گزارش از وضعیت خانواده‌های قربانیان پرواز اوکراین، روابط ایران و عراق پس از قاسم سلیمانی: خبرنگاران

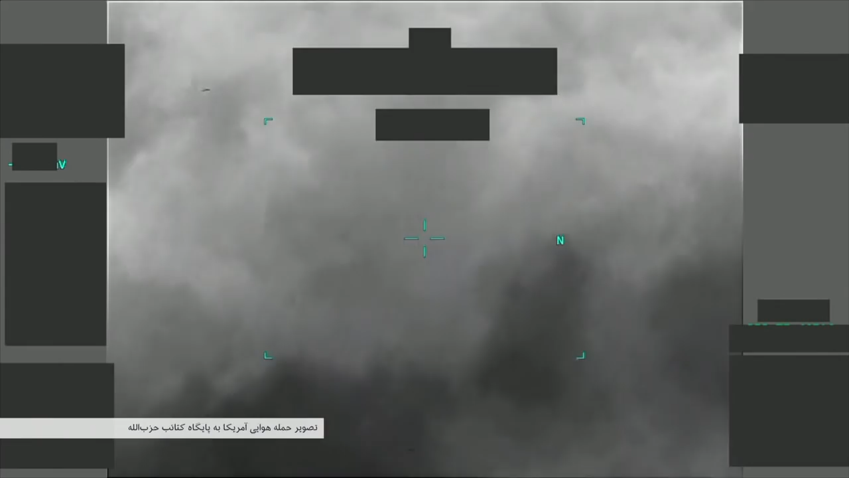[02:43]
حمله ای در پاسخ به راکت باران پایگاه های نیروهای امریکایی در کرکوک که
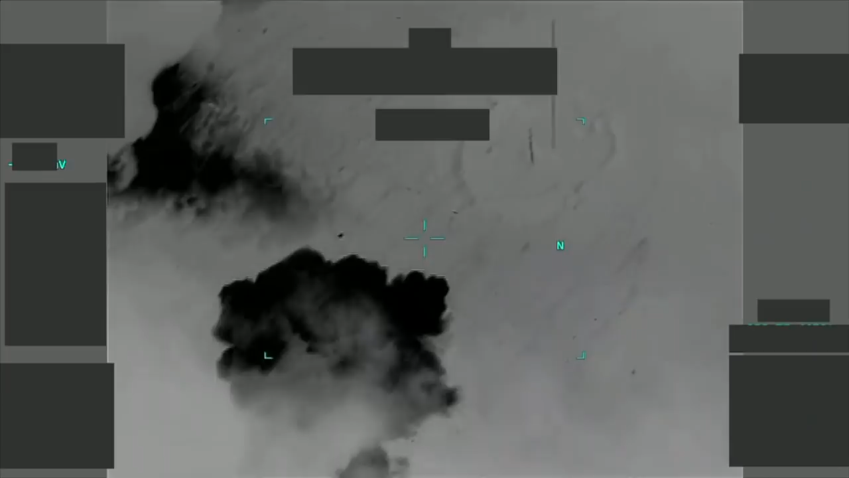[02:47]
دران یک نفر کشته شد امریکا کتایب حزب الله را مغصردان است